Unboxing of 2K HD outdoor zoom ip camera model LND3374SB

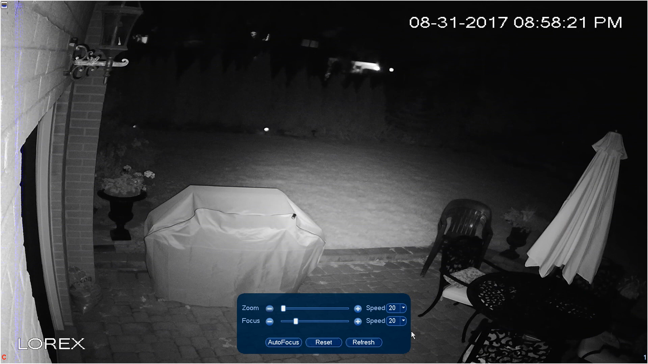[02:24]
One of the most amazing features of this camera is the ability to zoom in using the camera's remotely controlled vari-focal lens.
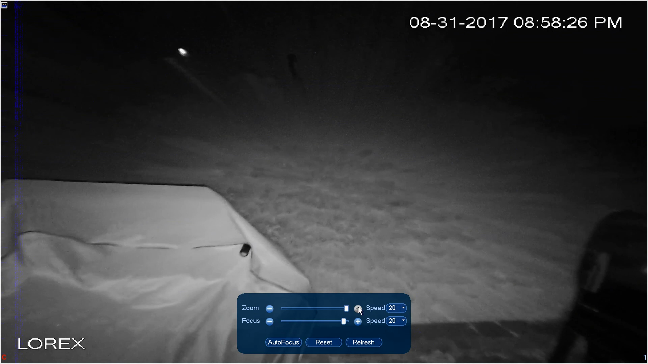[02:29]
Here we are adjusting the field of view using the NVR zoom function.
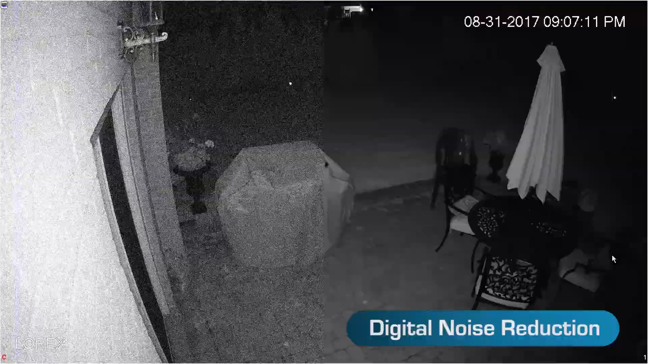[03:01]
Plus DNR can help reduce video file sizes.